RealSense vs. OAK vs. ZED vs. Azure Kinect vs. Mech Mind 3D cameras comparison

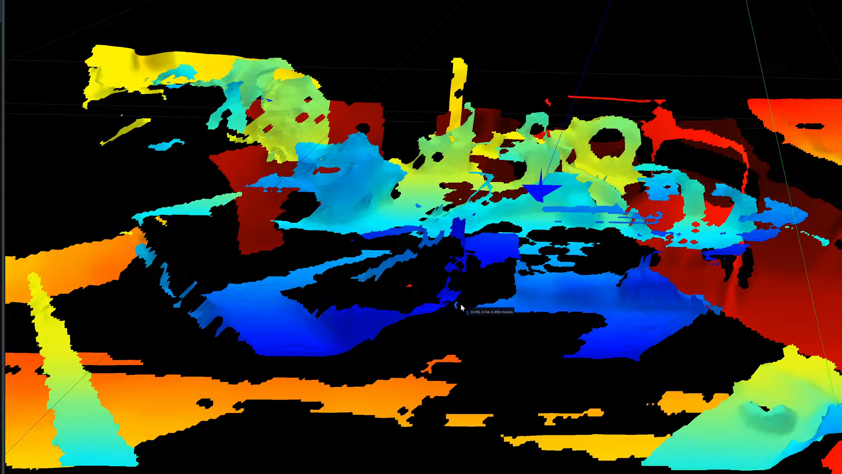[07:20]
Same setup, same camera position. But the plane is completely invisible here.
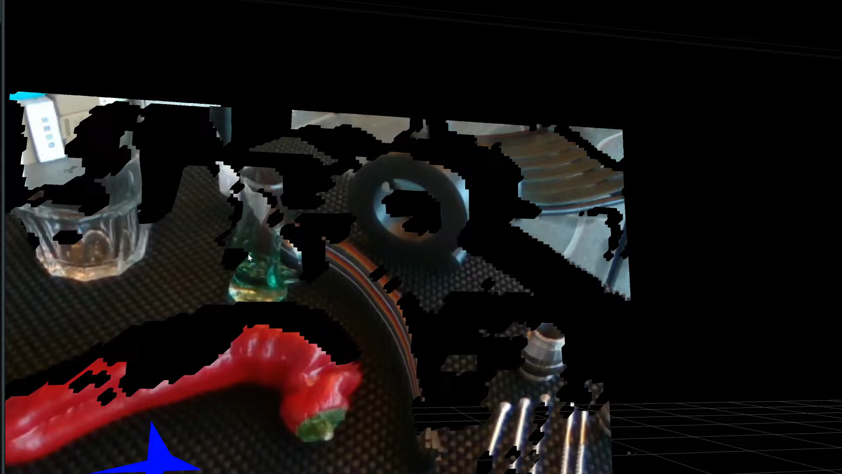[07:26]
Because of the angles,
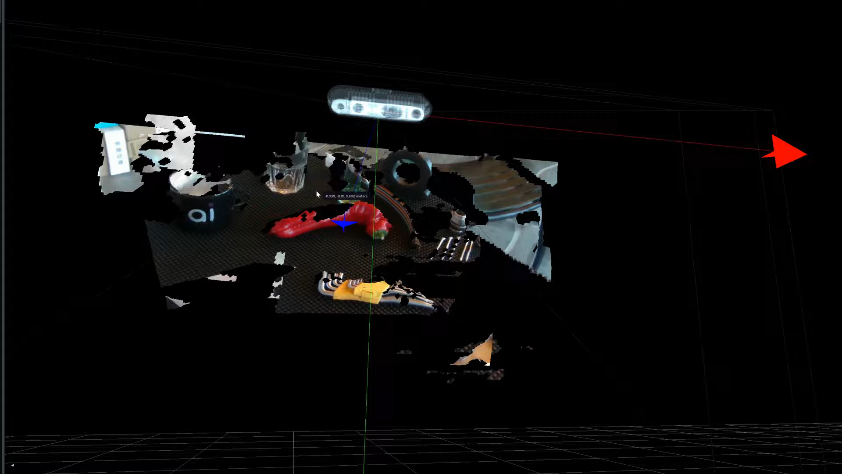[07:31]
the plane of the plane wings is invisible.
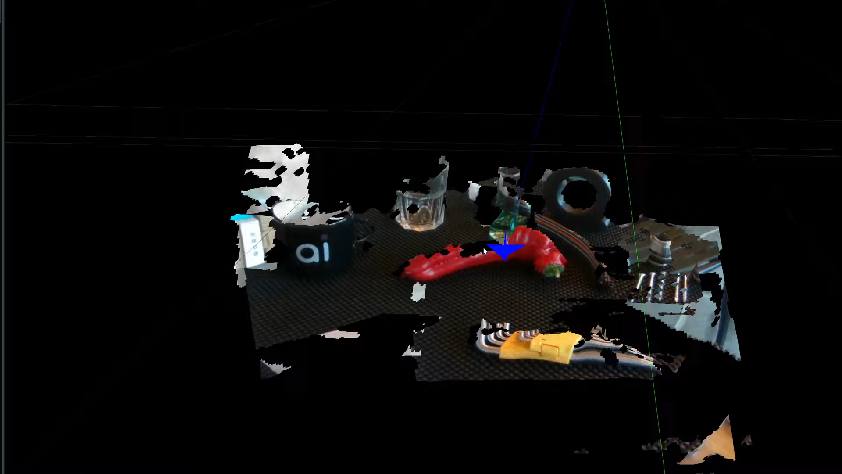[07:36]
And of course, there are some amount of difference on the image.
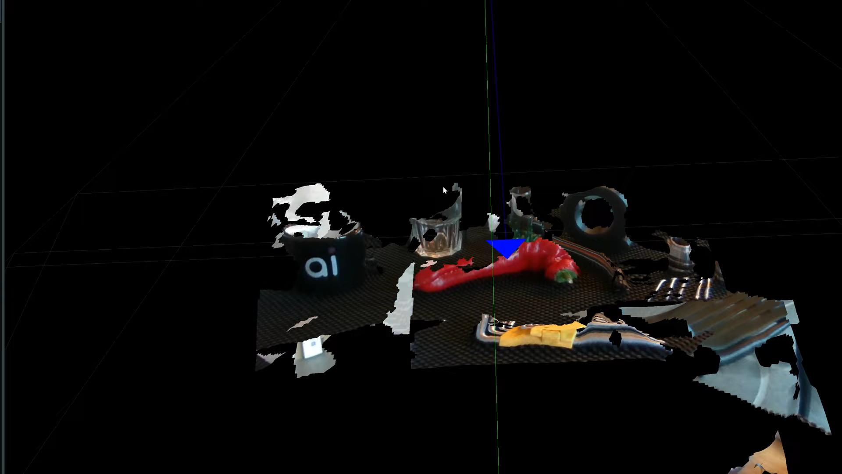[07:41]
But in my opinion, they are super and significantly in comparison with real Sense 455.
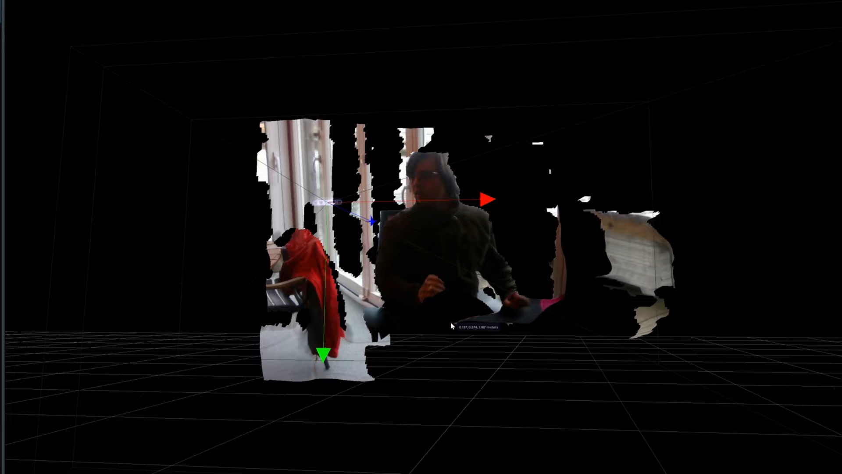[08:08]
For the second scenes, as you can see, the image is completely the same.
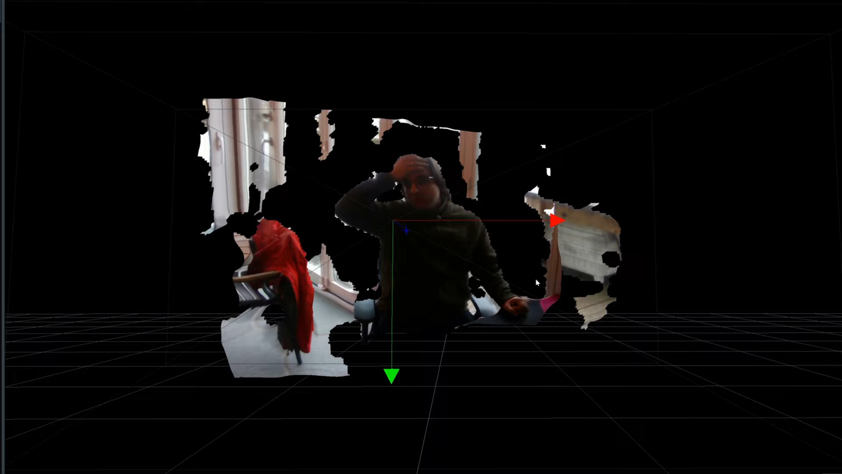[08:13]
Of course, there is some difference with field of view. But in general, same problem like on the previous camera.
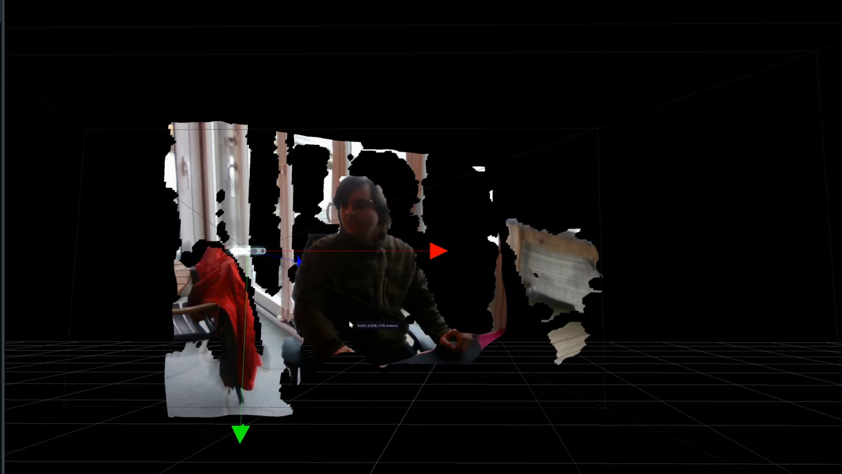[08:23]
The next real sense is real sense D415.
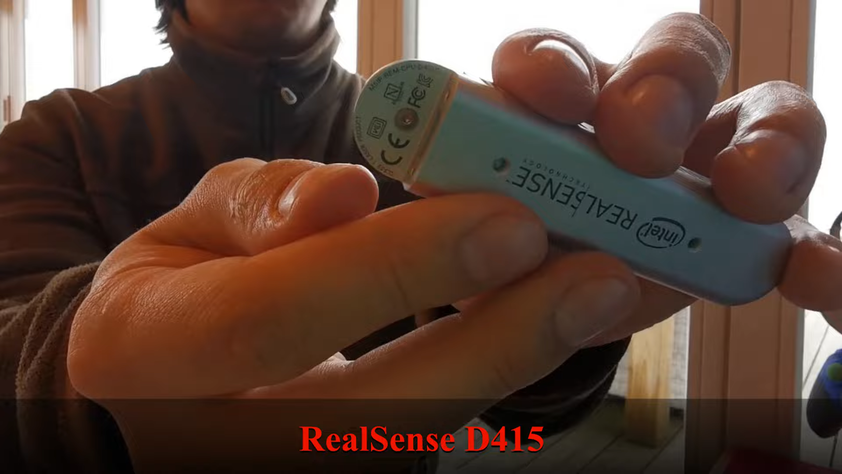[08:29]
And in my opinion, it has a little bit better quality
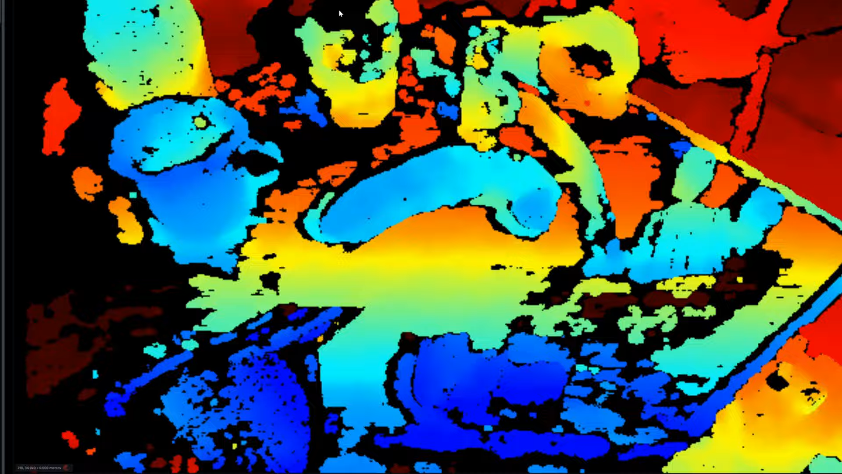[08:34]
specific for objects on our sense.
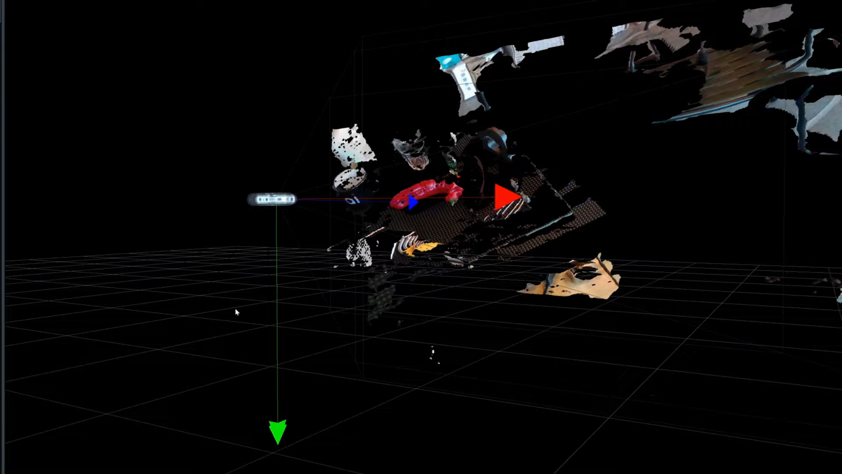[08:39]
But as you can see, it completely destroy the background plane for our scene.
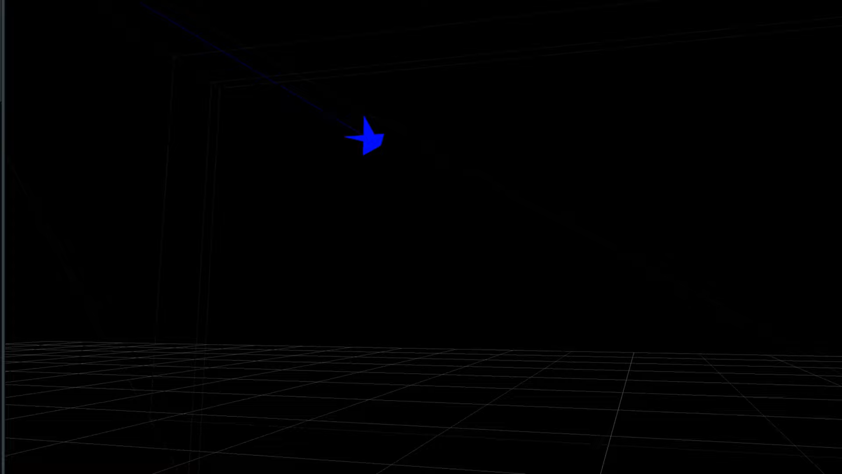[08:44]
And it's like floating with a lot of different particles in the air.
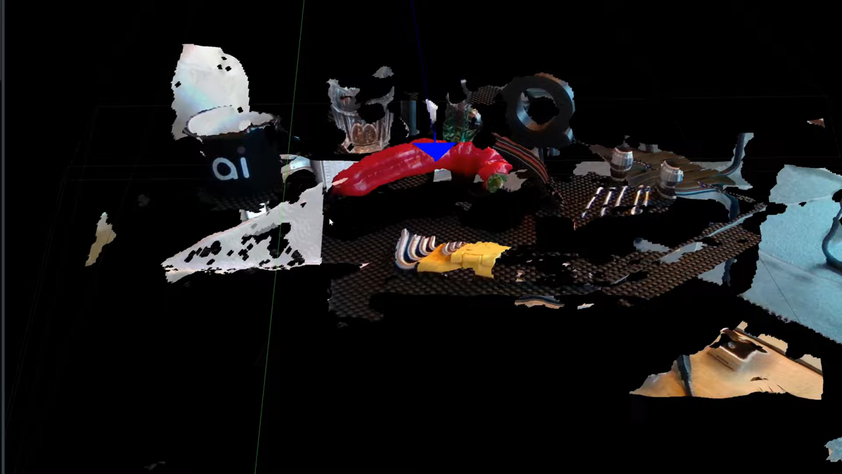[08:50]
So it's a common problem for a lot of cameras.
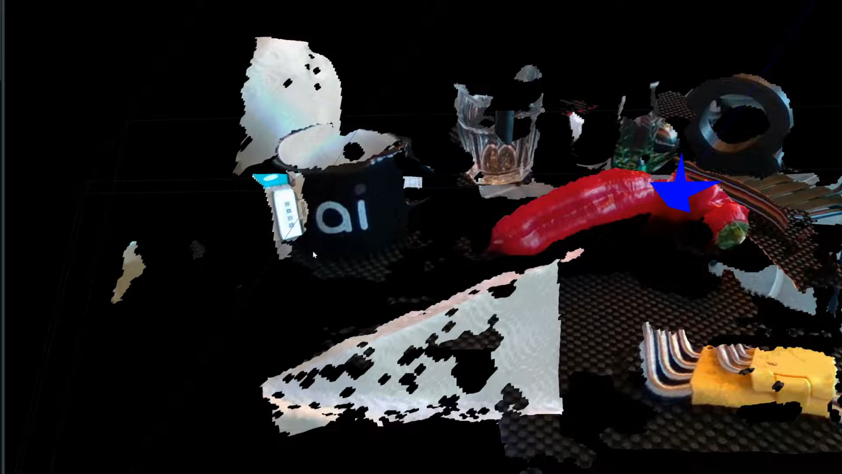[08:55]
But I am a little bit confused that for all our real senses,
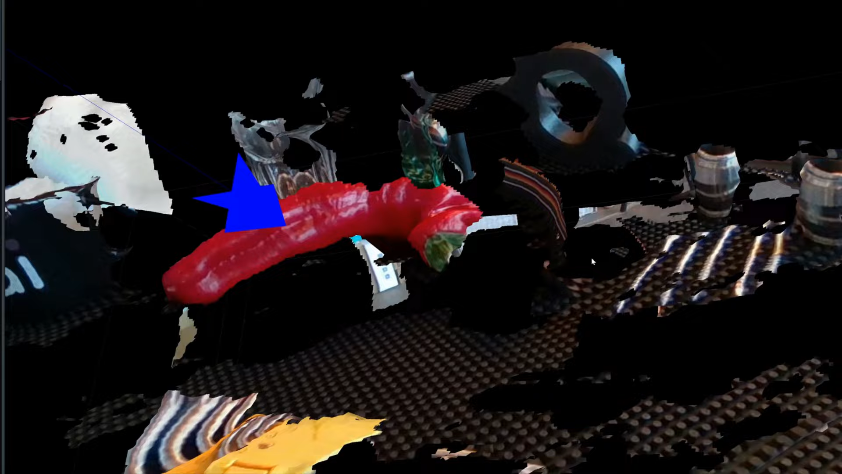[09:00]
only one of them gives completely broken image for this specific part on this test.
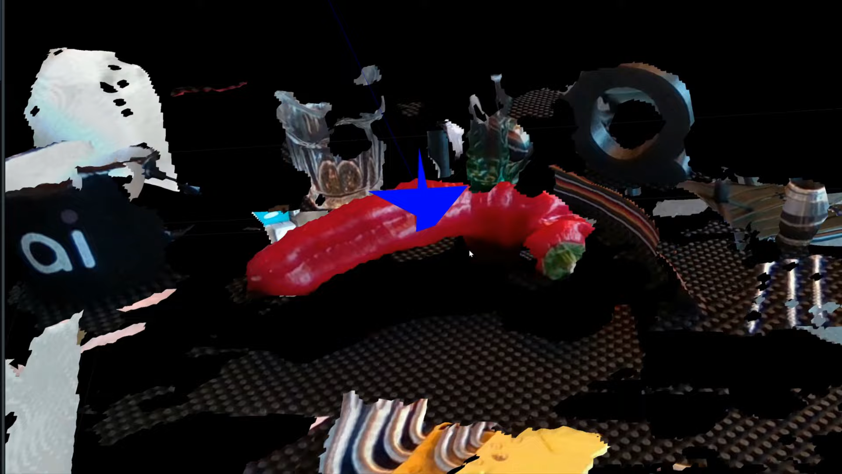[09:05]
Maybe it's because of rolling shutter, I don't know.
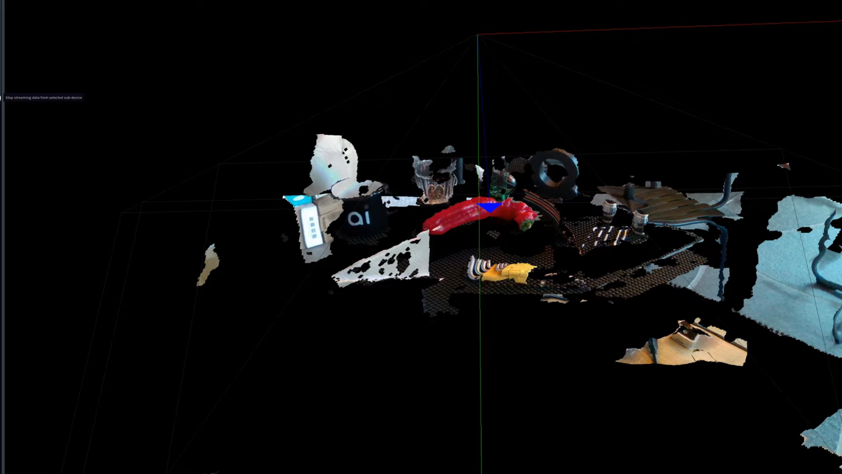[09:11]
But it's the only camera that has such problem.
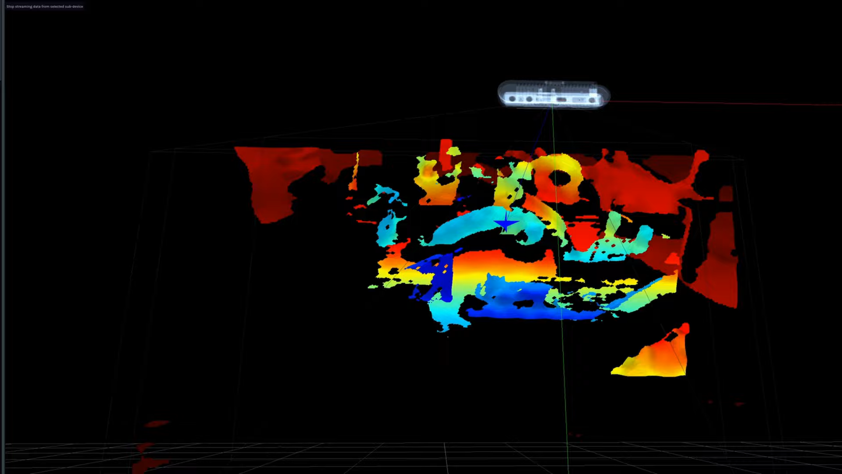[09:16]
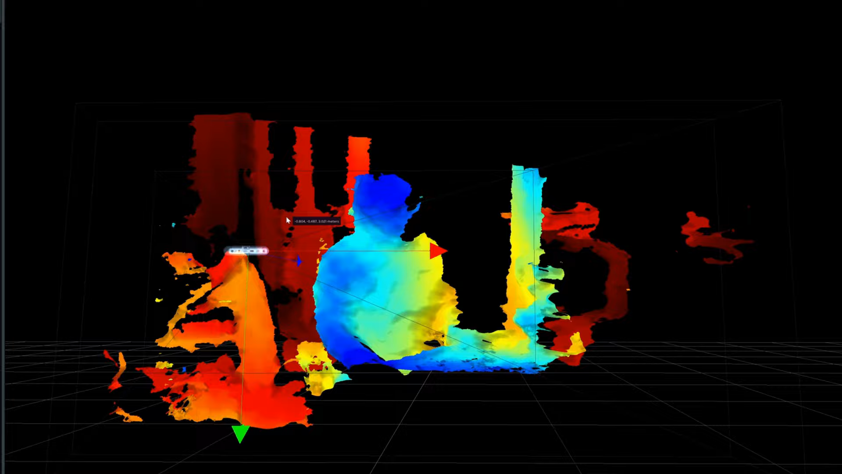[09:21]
And for the second scenes, I have the same impression.
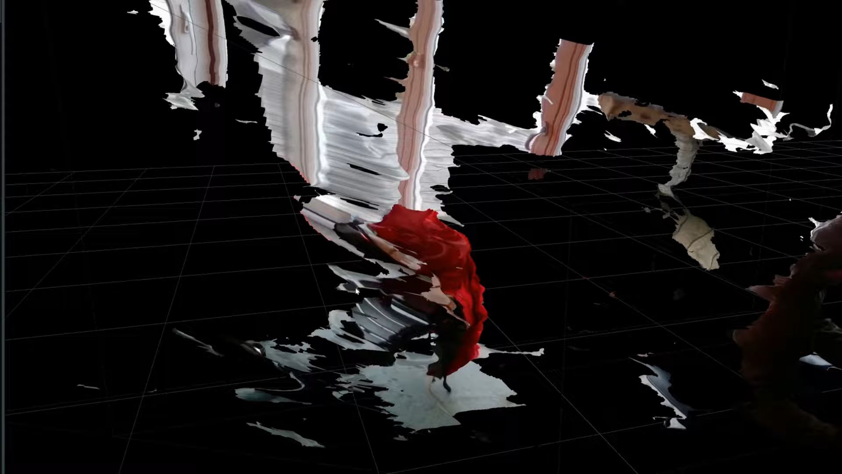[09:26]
Probably the accuracy for some objects is a little bit better. For example, my face doesn't have a glare on it.
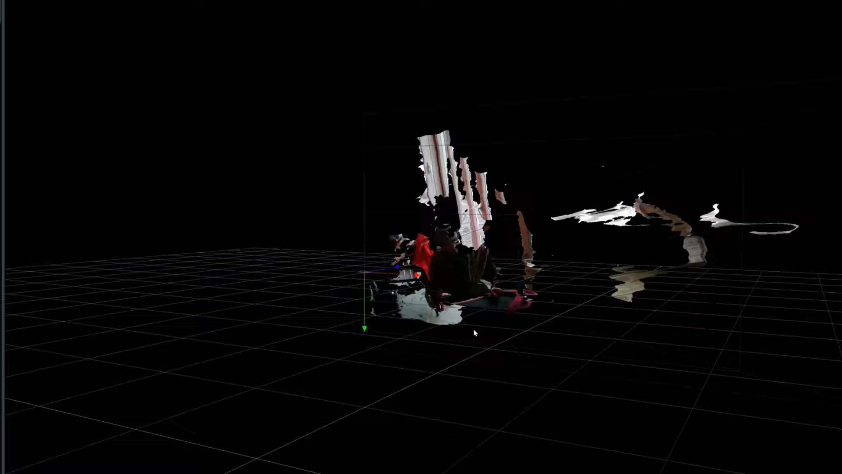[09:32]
But like the background in my opinion is a little bit worse.
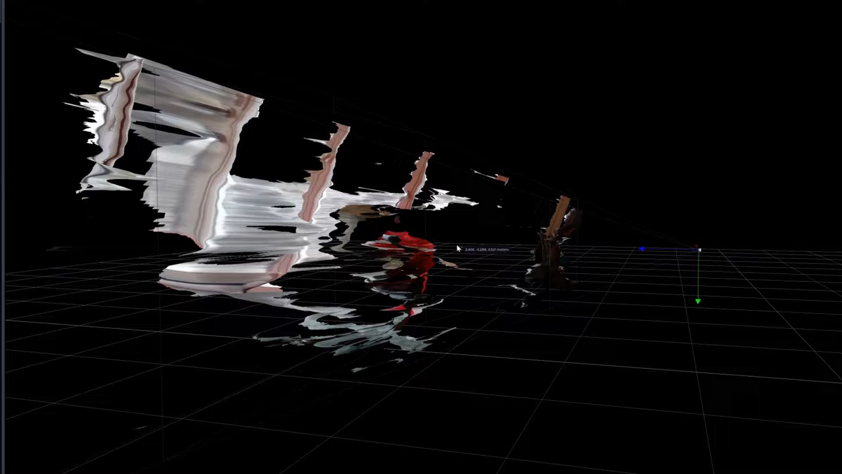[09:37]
But it may be just impression for here.